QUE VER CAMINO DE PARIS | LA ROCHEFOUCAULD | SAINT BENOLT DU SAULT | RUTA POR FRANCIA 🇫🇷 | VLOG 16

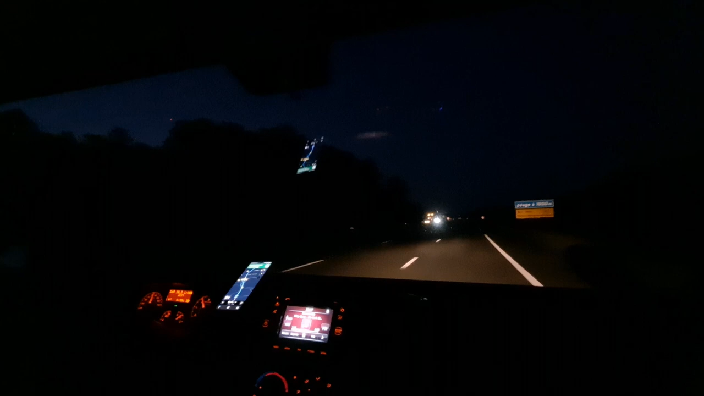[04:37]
donde llegamos de noche y en esta ocasión era una parada exclusivamente para pernoctar saliéndonos de las inmediaciones de la autopista.